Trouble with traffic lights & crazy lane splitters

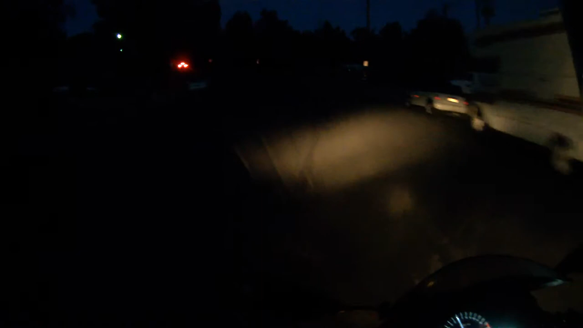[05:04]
all right well I think I'm going to call that a night because I can't seem to get that intersection and get to that intersection without a car coming up behind me and this is taking more time than it's worth that guy needs a light on his bike